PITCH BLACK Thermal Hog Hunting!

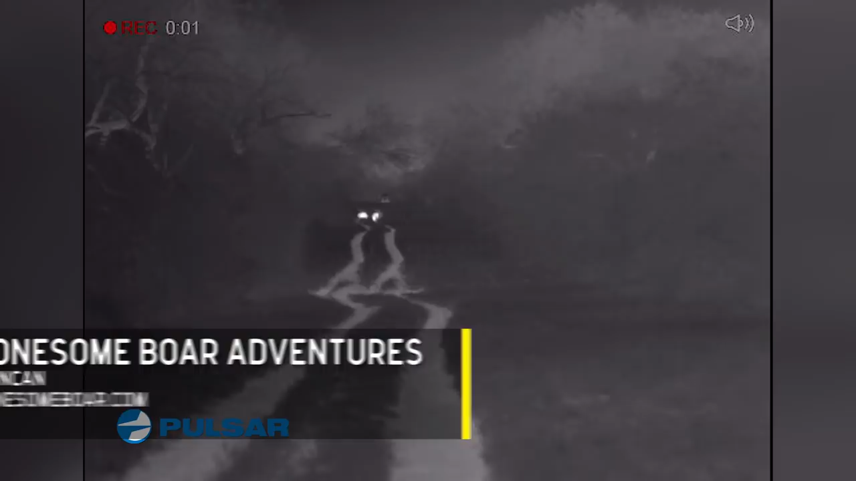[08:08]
and it's loaded with pigs the wind is in our face the air is cool they
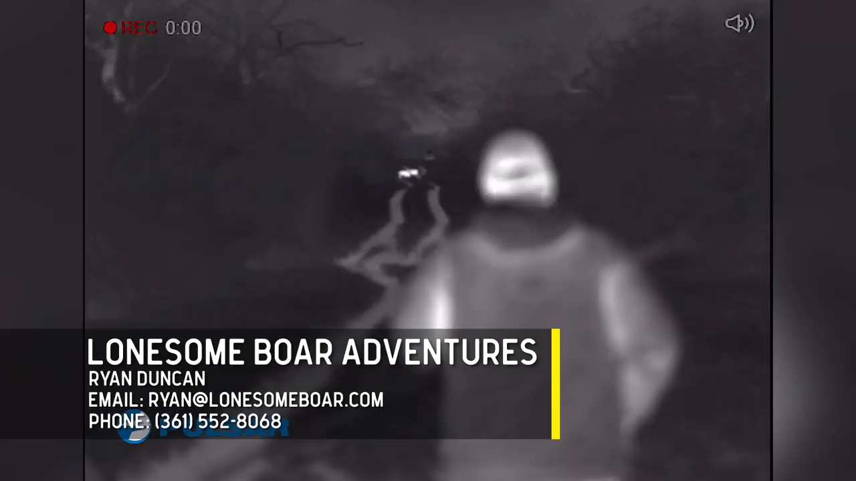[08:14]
have no idea we're here it's about to get good now typically with a thermal I like to get in if the conditions are good up to maybe 30 40 yards I mean get really really close but the conditions I mean we didn't
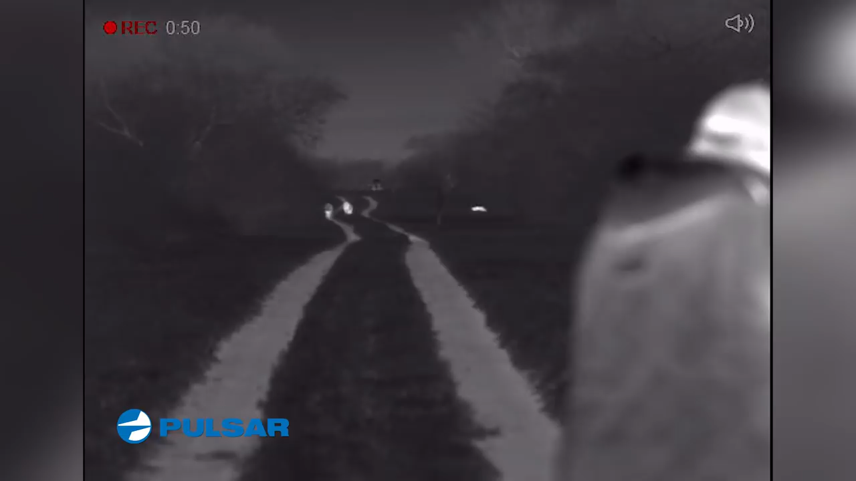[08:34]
really testing our accuracy we ease down there and get about a hundred yards away and we get set up we do a countdown
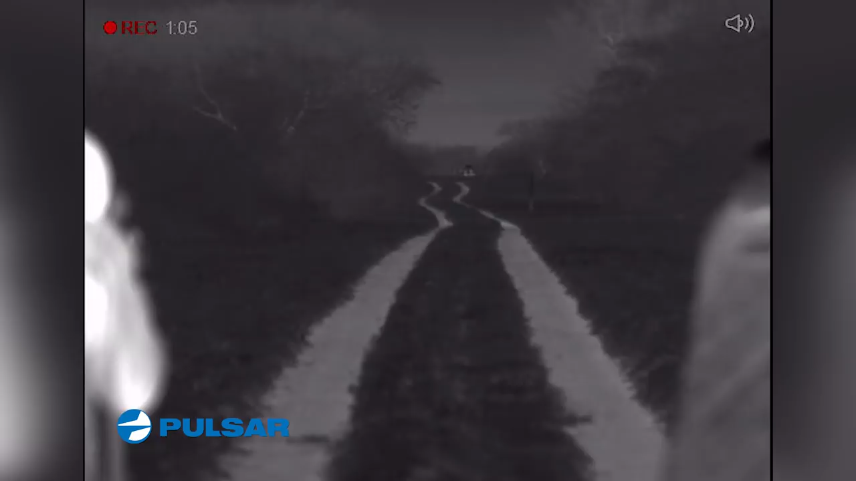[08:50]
and every one of the shots is a hit but they run off we were expecting
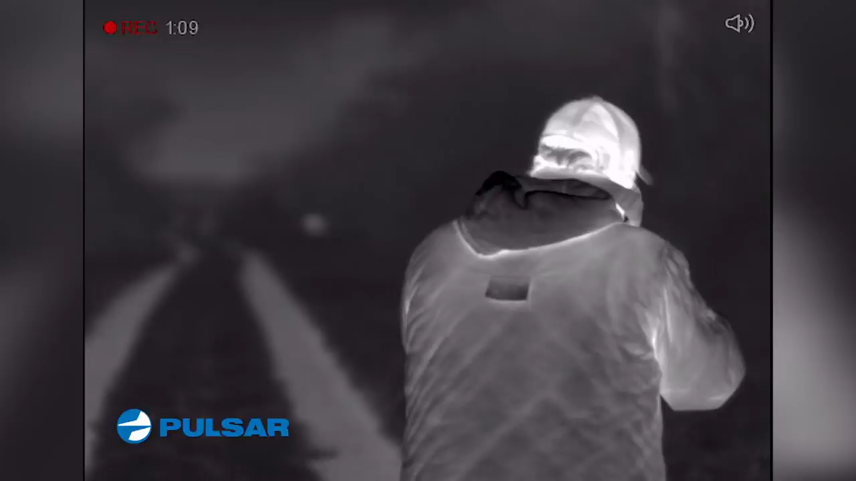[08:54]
at least one of them to hit the deck and die right there it's like we're sitting there waiting waiting all sudden here comes another one from the right peaks out just a little bit just enough to get a good shot at
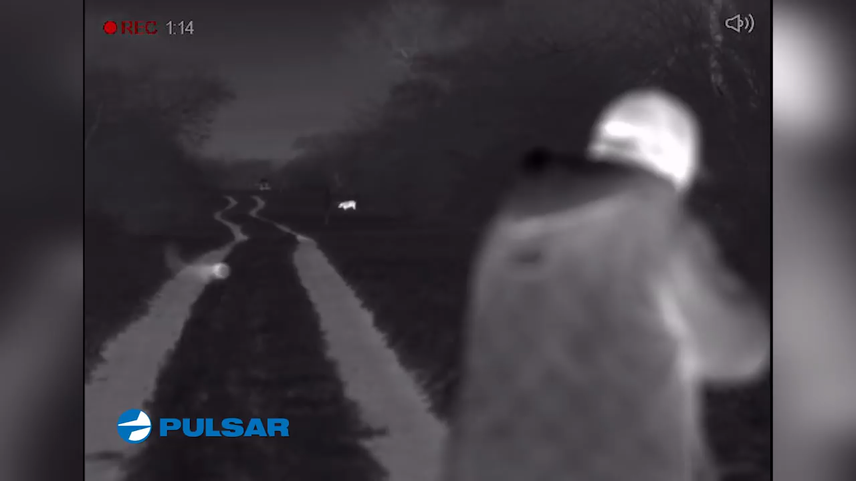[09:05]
him and this one takes it goes right down that's what I'm talking about
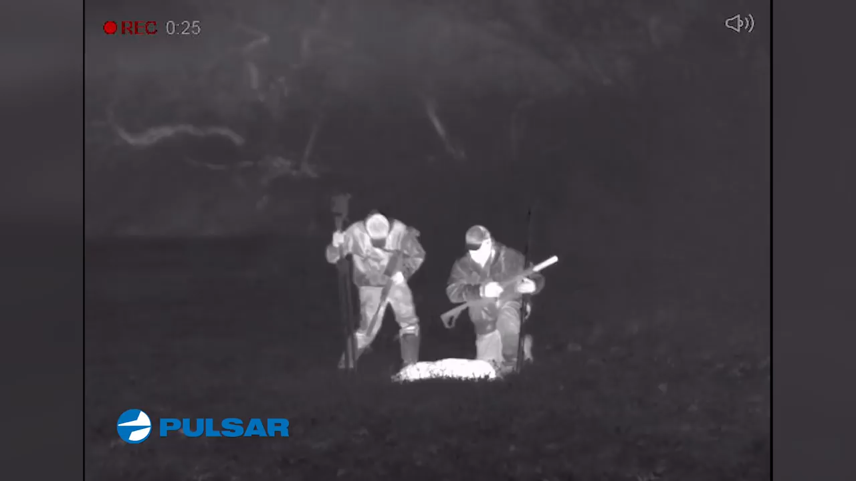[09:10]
right there you know as far as shooting goes you know we wound up that was a pretty good engagement right there close the distance
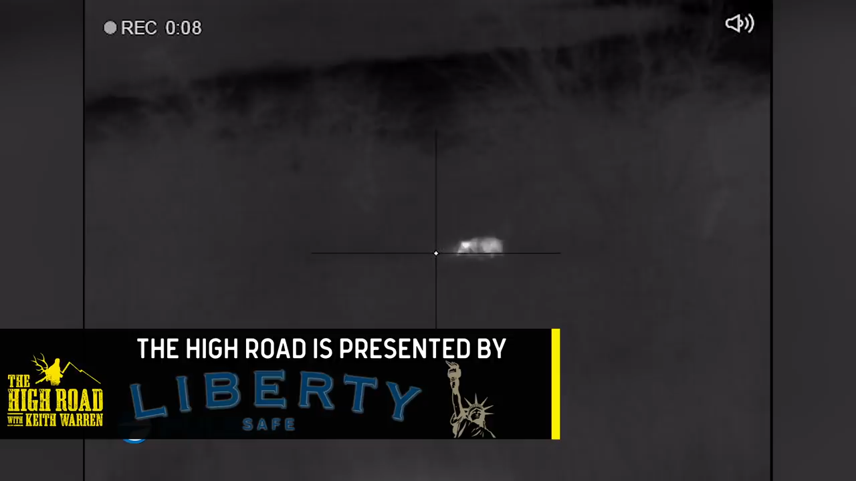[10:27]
is a pulsar trail you put it on top of a real nice shooting rifle and you have a good parachuting sticks
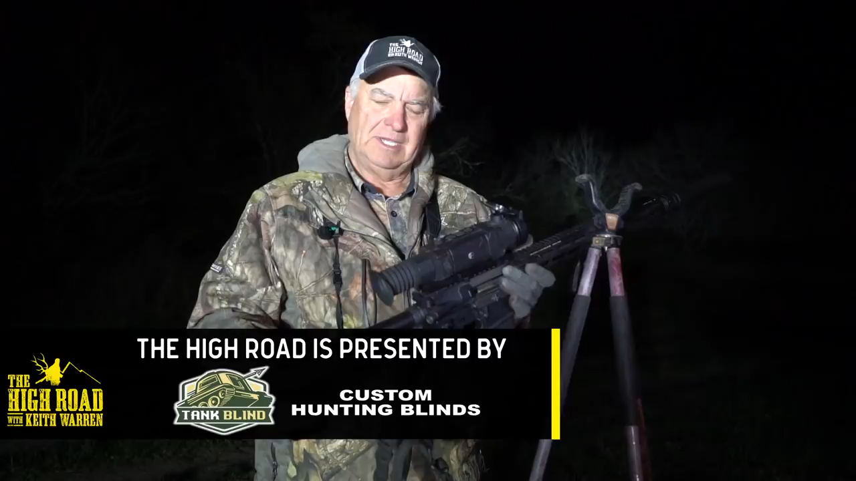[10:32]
and you're in business but if you're not going to have good equipment you're not going to
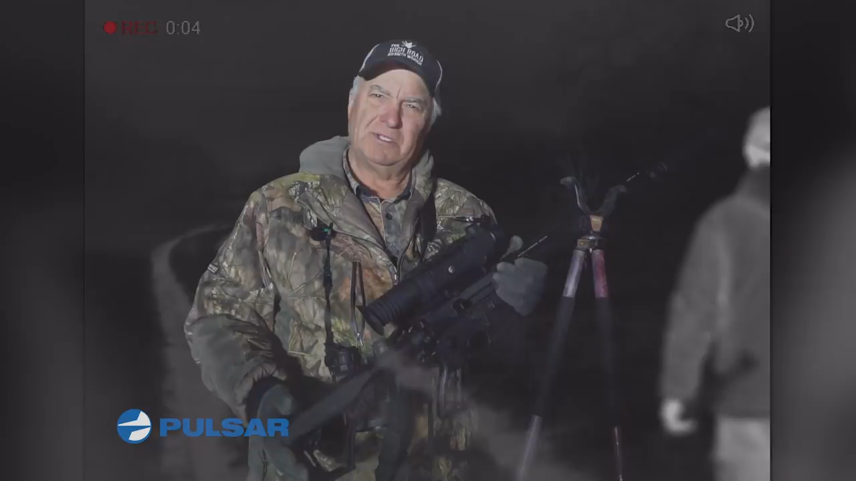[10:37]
be successful we've had a good night lots
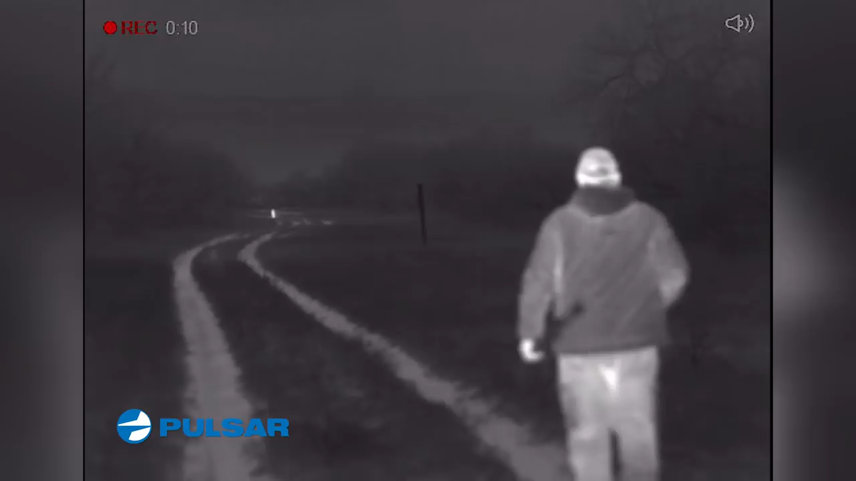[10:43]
of pigs lots of kill shots we come down the pipeline and wouldn't you know it a big boar all by himself keep in mind we never saw that big boar hog I sent Keith by himself I
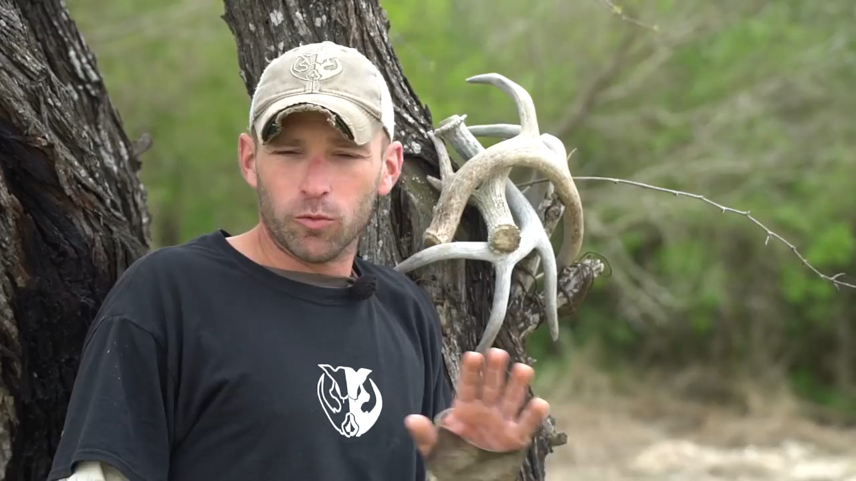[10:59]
didn't want to mess this one up at the very beginning of this hunt we were hunting only about 200 yards
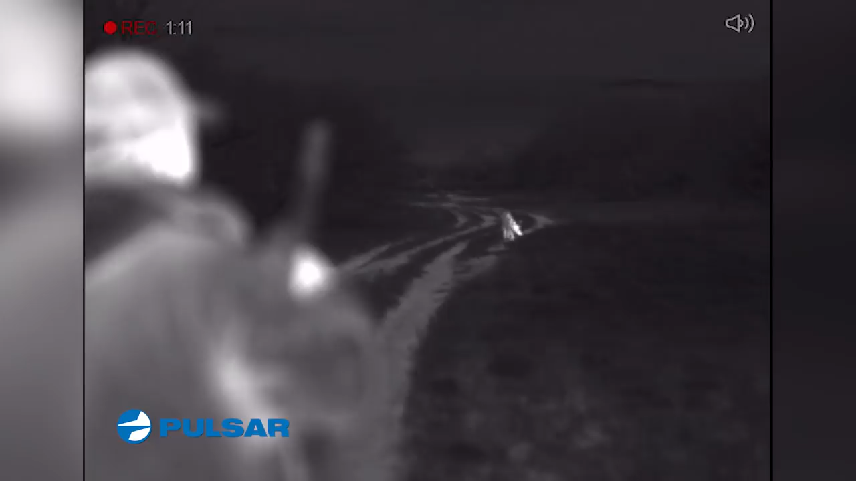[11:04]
away from where this hog is out there feeding right now and this hog is coming right at me
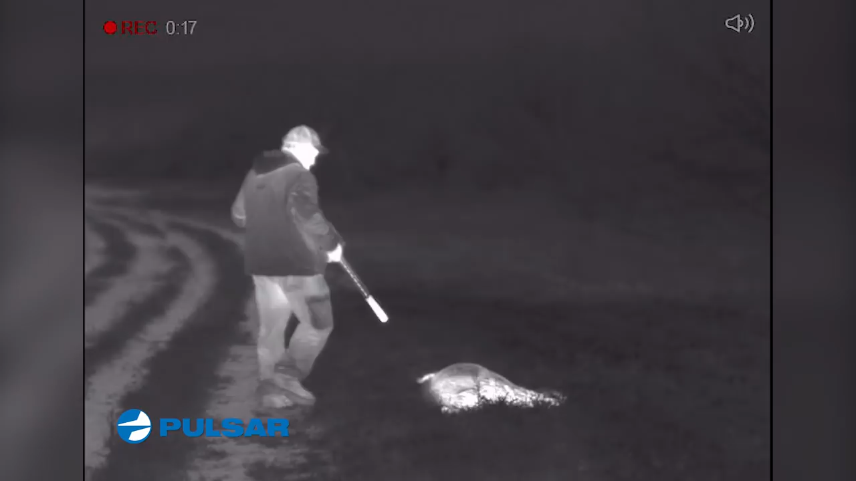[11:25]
that right there has got to be the hog that we got on Reconyx the one that we've been trying
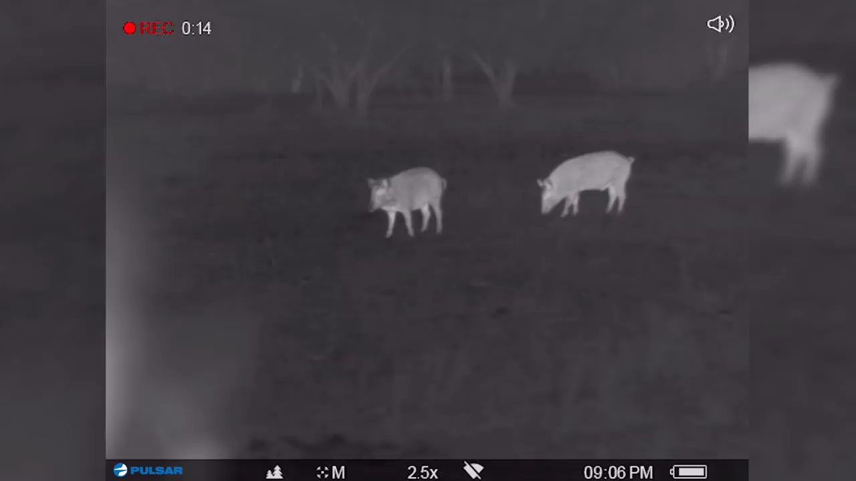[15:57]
in in those low light times that you just really can't see with your naked eye so anyway
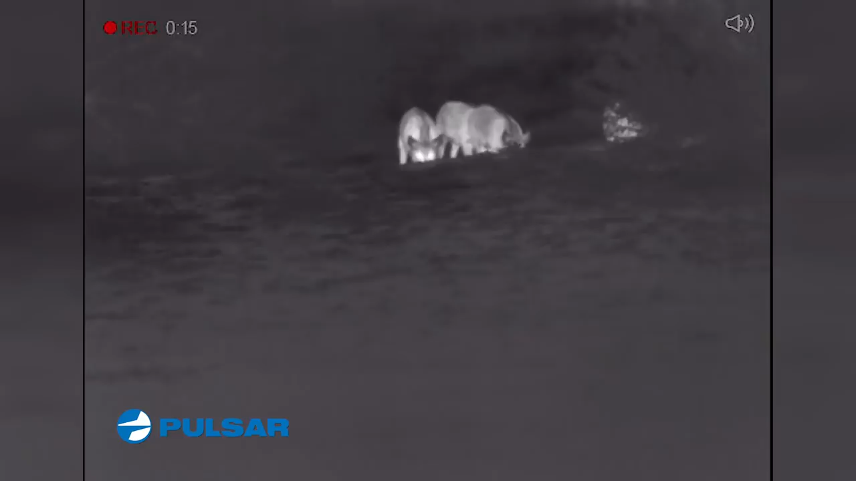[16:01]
we've got some hogs coming in there's some coming in right now I can hear me corn there's several of them they're good size too
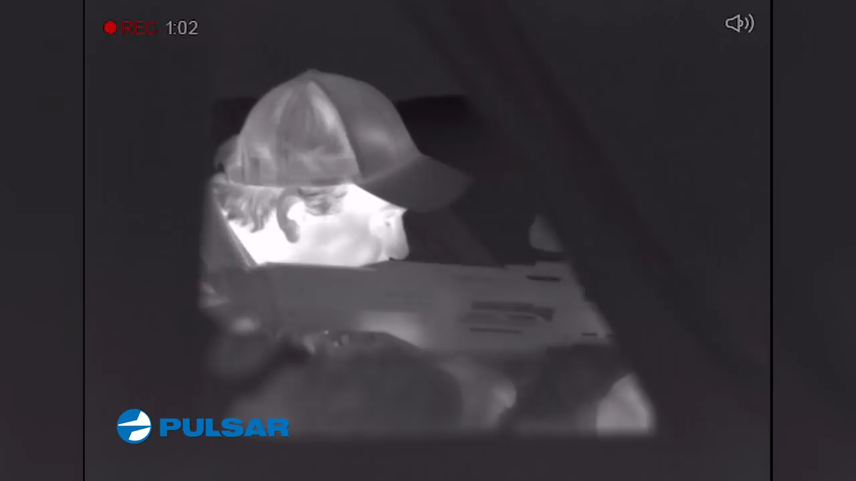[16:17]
okay the one on the far right okay here it goes
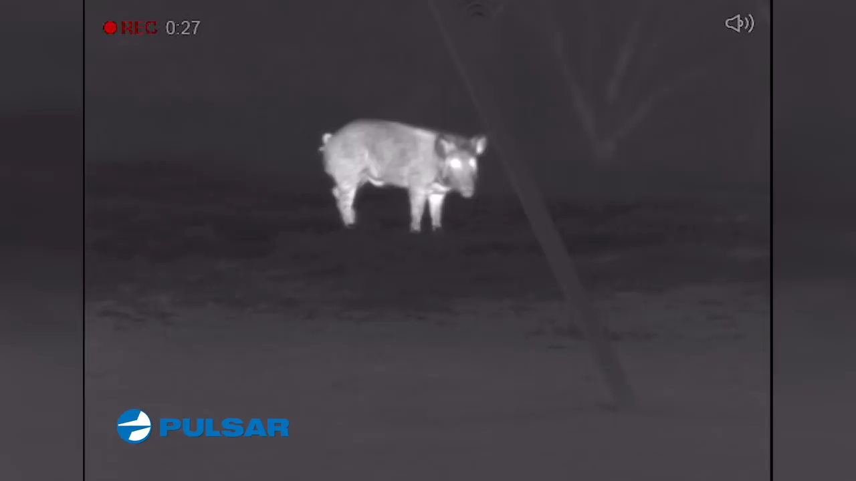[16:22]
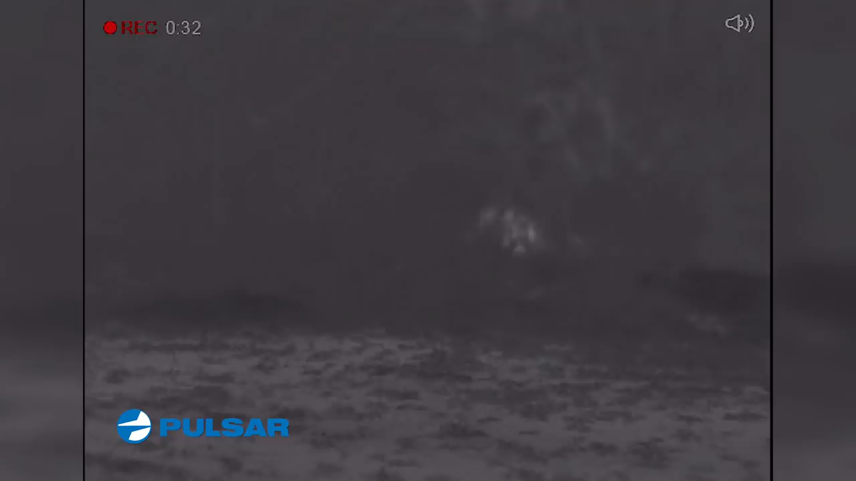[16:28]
I hit him I know I hit him he went in that thick brush
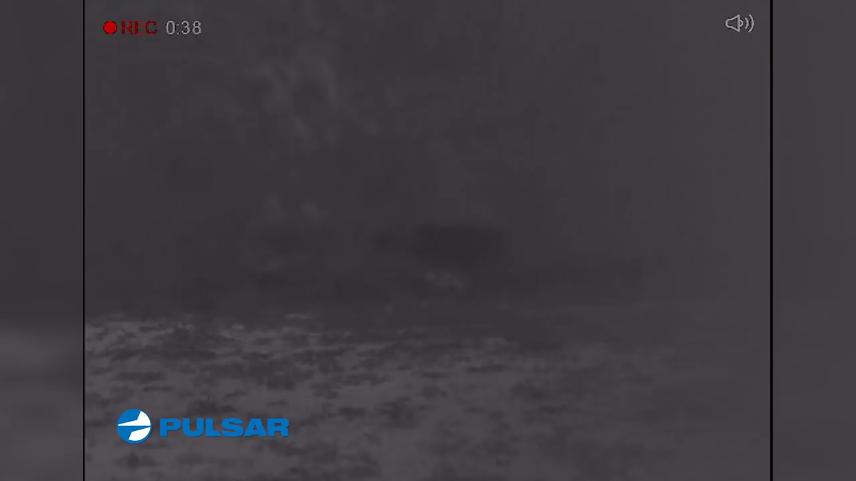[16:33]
the good thing is I got a flashlight on this gun let's go get him